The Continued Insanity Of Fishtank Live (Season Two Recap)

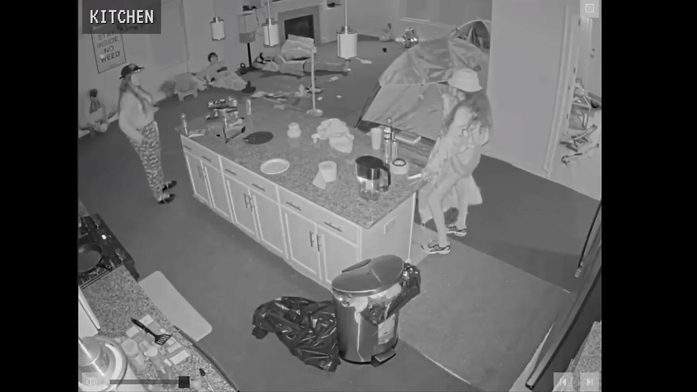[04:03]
Tension between Sylvia and Letty would grow during the camping challenge, leading to the latter facing the wrath of Daniel. After he left, Chris came in.
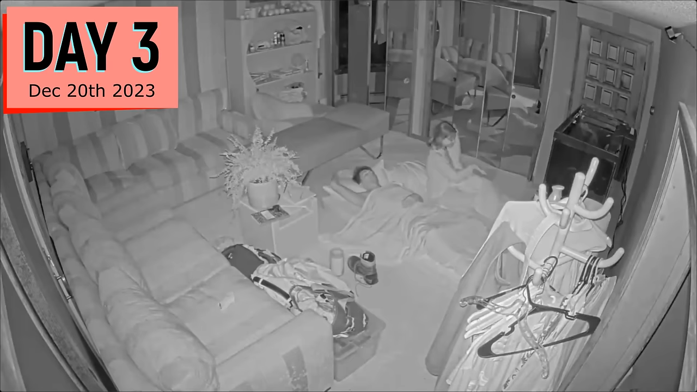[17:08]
Cole does some searching and finds condoms in Jimmy's bag.